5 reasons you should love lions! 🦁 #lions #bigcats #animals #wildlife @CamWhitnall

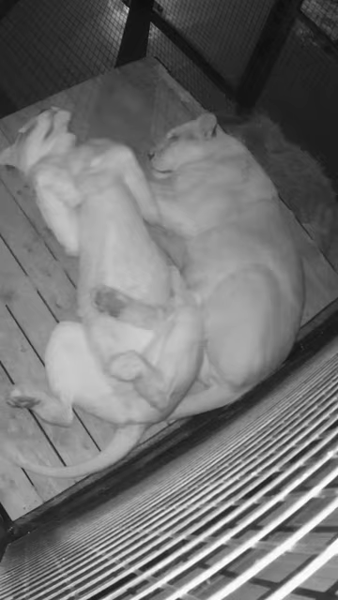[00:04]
here are five reasons you should love our lions number one our lion sisters Zuri and Azulu sleep as close together every single night number two in